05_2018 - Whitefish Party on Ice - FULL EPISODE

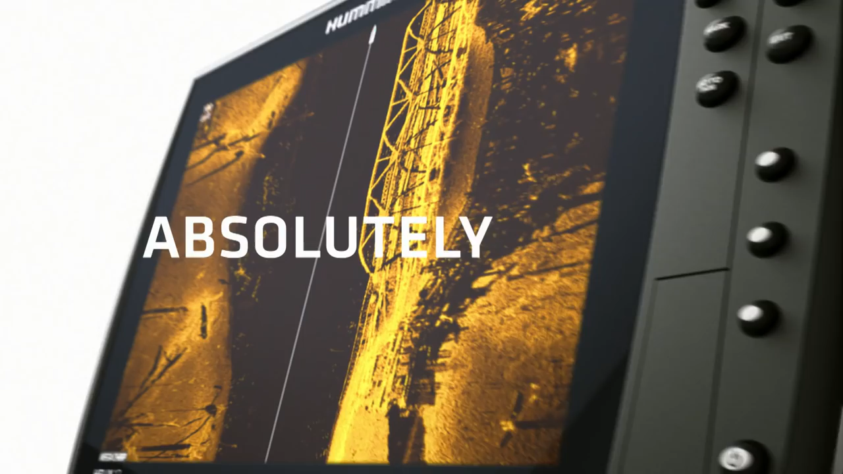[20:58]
The days of wasted casts and missed opportunities are over.
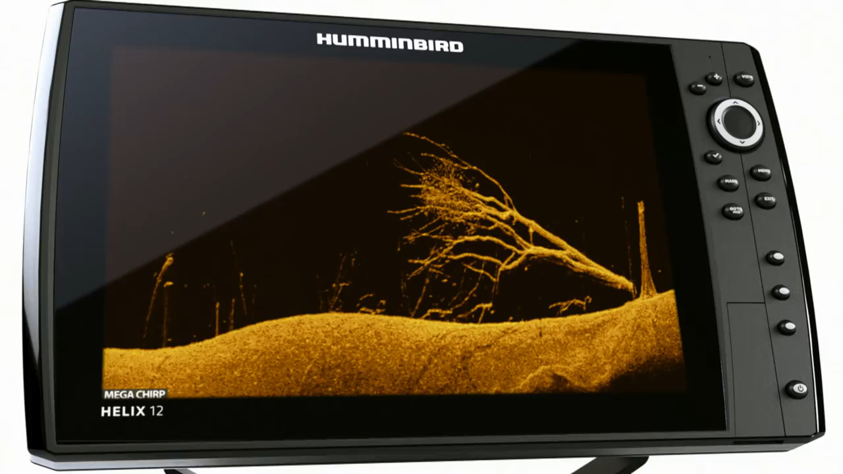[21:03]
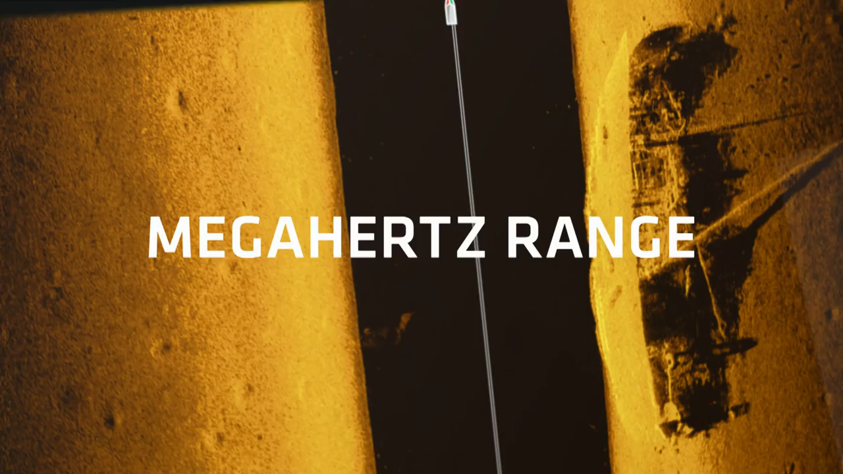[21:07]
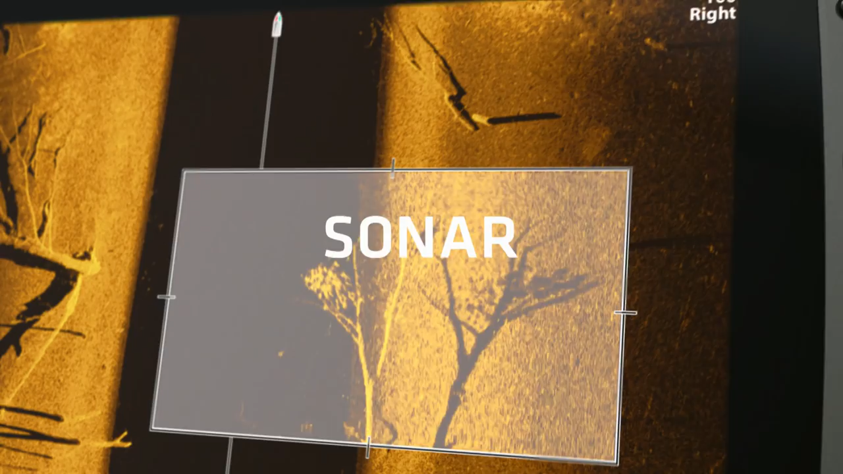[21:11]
Because higher frequency sonar means higher frequency of this.